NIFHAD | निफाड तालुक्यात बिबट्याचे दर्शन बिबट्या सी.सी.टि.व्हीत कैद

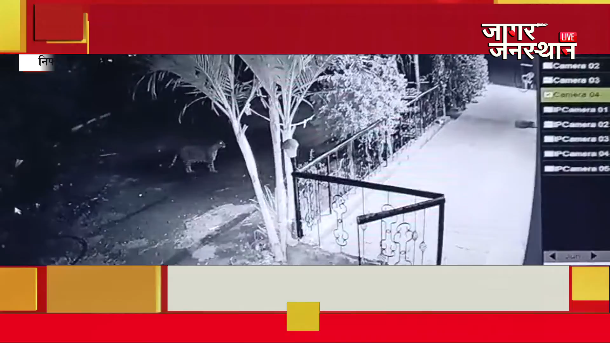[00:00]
निफार चालुक्यातिल भुशय एथिल मोतिराम कच्रू सोनों ने यंचा वस्तिवर काडराती बारावाजुन आकरामिन्टानी बिप्टाने घराभोती असनारे लोखंटी कुमपन ओलांडुन कुत्राचा पिलाला अलगत उचलत शिकार केलिया।
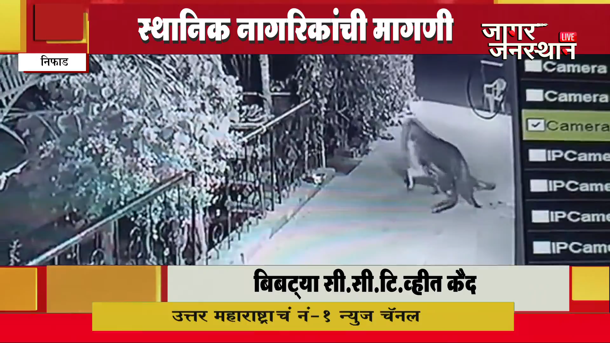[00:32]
अनेक दा वनव विफागाने या परिसरातुन बिप्टे जेर्वंदा किलिया असले। तेरी तानसे प्रस्त मूठा प्रवाणत वाड़त असले ने चिंता वाडलिया। जा गर्जनस्तान साथी आसिप पठान निफार।